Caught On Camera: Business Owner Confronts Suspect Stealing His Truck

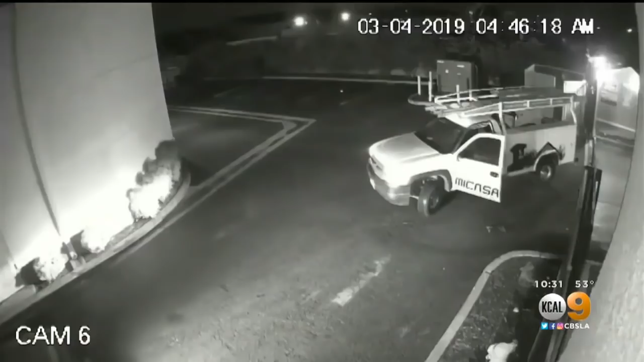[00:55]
AS YOU CAN SEE IN THE VIDEO, SANCHEZ ARRIVES TO THE BUSINESS OWNERS AND SOMEBODY TRIED TO GET AWAY DESPERATELY. I TRIED TO BLOCK HIM IN AND THAT'S WHEN YOU SEE ON THE VIDEO THAT HE'S GOING BACK AND FORTH AND HE'S,
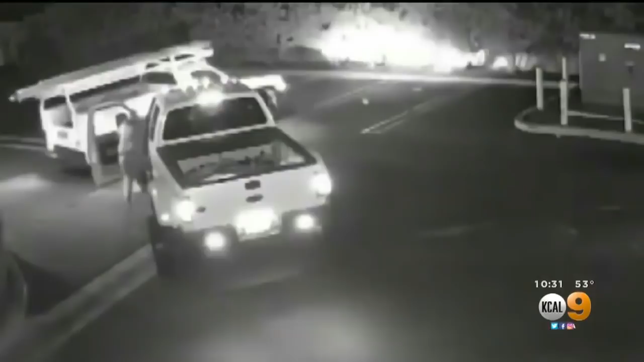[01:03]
YOU KNOW, BURNING THE TIRES AND HE'S JUST TRYING TO GET AWAY DESPERATELY. I TRIED TO OPEN HIS DOOR AND HE LOCKS IT. AND THEN YOU SEE THE MAN NEARLY REVERSES INTO SANCHEZ WITH THE TRUCK.